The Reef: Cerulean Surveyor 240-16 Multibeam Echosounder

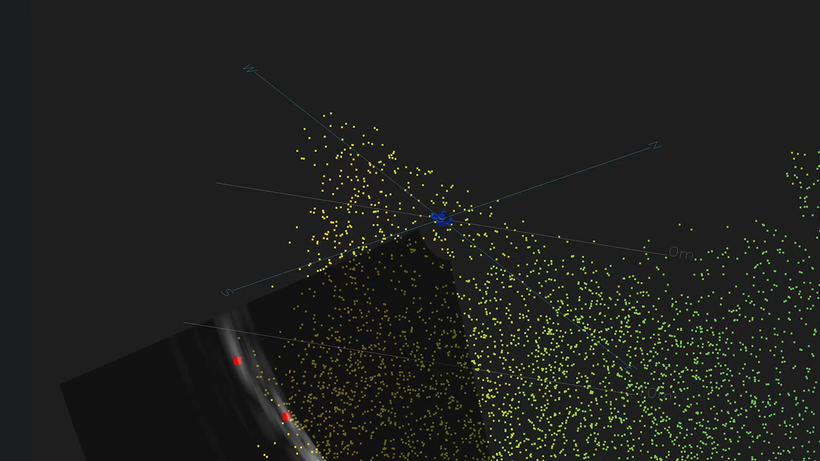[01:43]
When combined with the forward motion of the vessel,
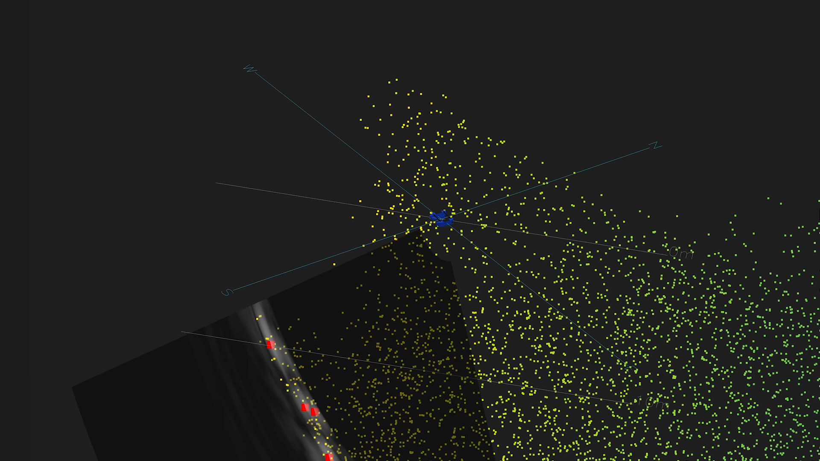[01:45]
those depth points form a point cloud that creates a detailed 3D map of the underwater terrain.
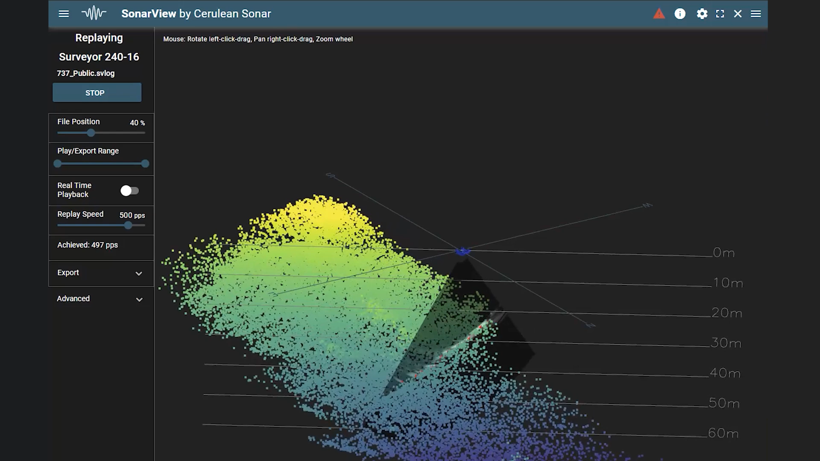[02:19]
All that data is logged directly on the Blue Boat and can be replayed or exported as a CSV point cloud
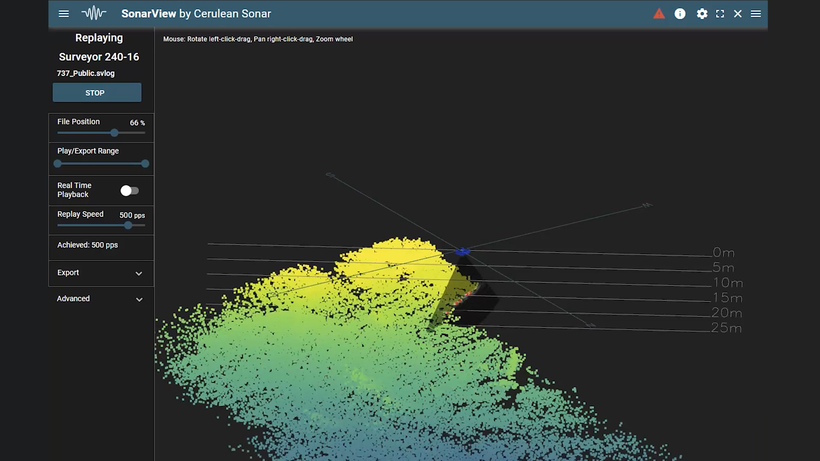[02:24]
or in GSF format for post-processing in third-party software like ReefMaster or SonarWiz.